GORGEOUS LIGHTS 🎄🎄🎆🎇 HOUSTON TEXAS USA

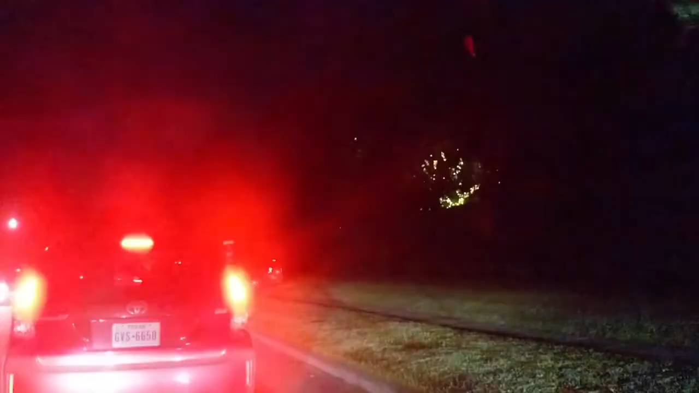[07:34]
Blvd, a beautiful place. Yeah. Big oak trees with lights. Yep, and we have it's so pretty. Look at that.
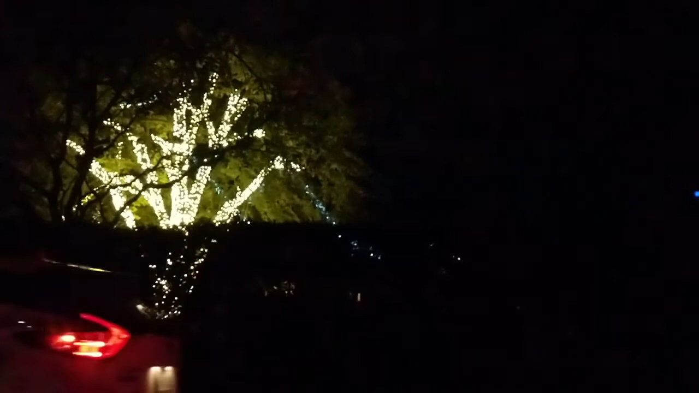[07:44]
Yeah. That's a huge tree. Huge tree. The lights pole.
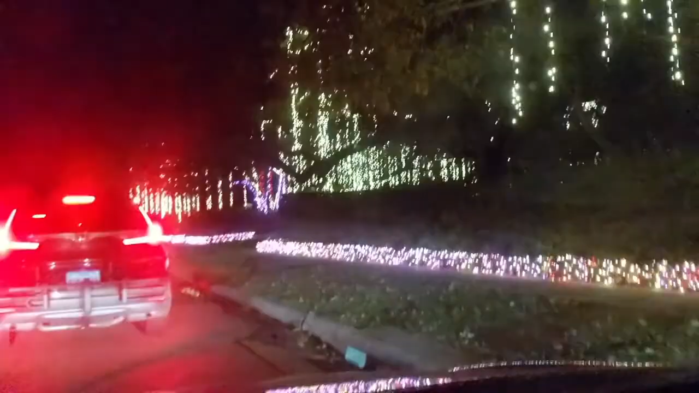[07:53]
Yeah, I know. I'm looking on this side. You can open the window if you want. I know, okay. I was just waiting for your permission. How do they put those lights up there?
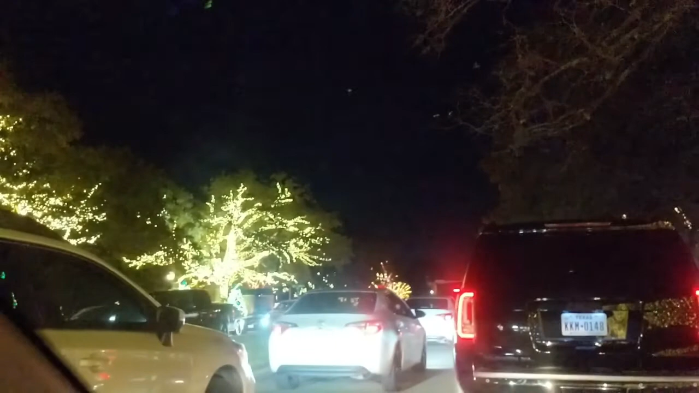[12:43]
You can ride a bicycle. Or you can walk, but it's far. There's so many streets, there's so many places to go. They're so pretty. I don't know, I'm just overwhelmed. Look at those. People are walking. Suggestion, guys.
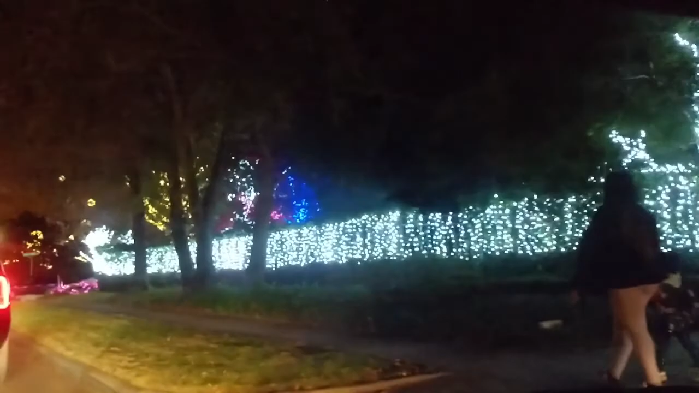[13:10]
I don't know where do they park their car, but I will not walk. There's no fee for coming here because it's a residential area. Those houses, those are residential.
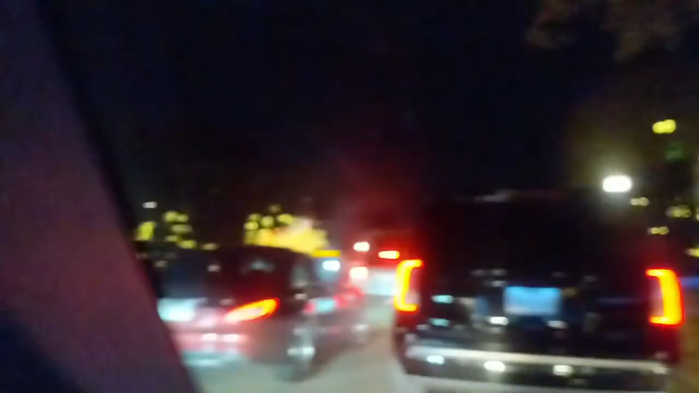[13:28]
Those gated houses, those are residential. So it's just the lights makes it, oh, so pretty.
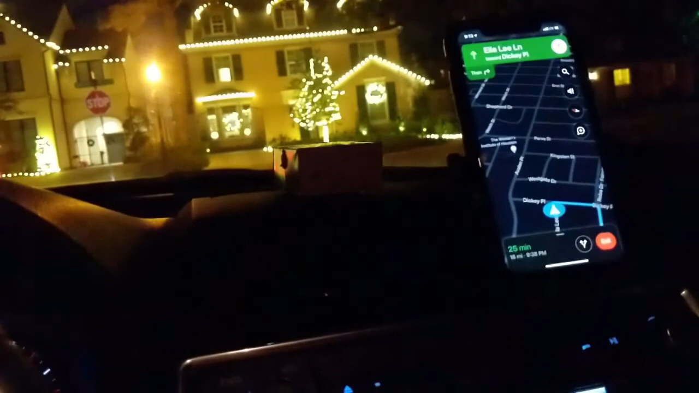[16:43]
There's some property which has a gate, so
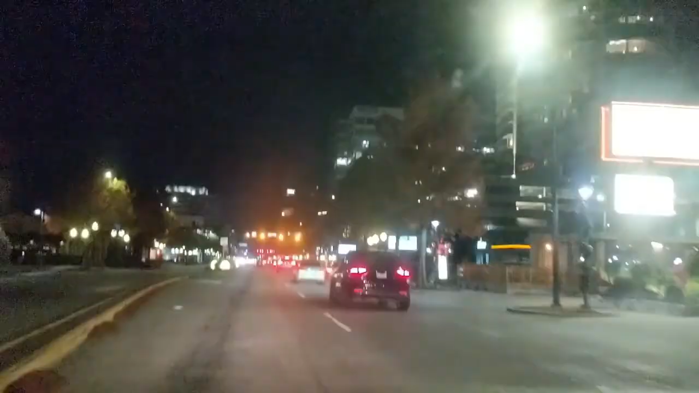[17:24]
Houston. We're still here in Houston, where I used to live 3 years ago. It's a big crowded city.